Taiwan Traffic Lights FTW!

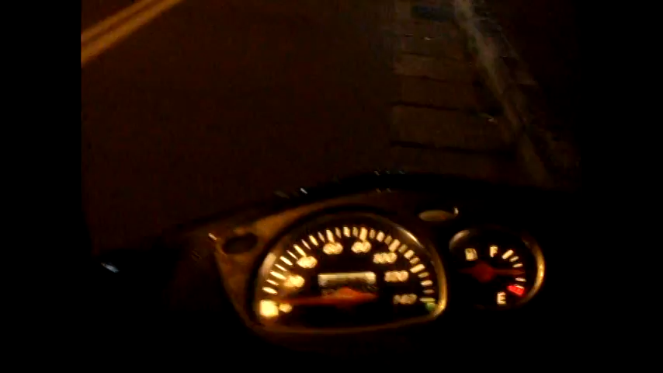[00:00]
Hey guys, you know another reason why the traffic in Taiwan is often so crazy is because we have traffic lights like this
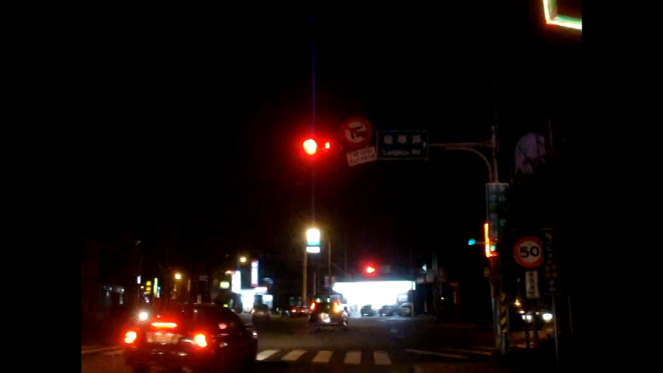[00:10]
And believe it or not, this is actually Fairly a common sight, you know not very but you do see it every week or two and Usually takes like a few days to get fixed You know and to think that like the vast majority of computer parts are all made in Taiwan Kind of scary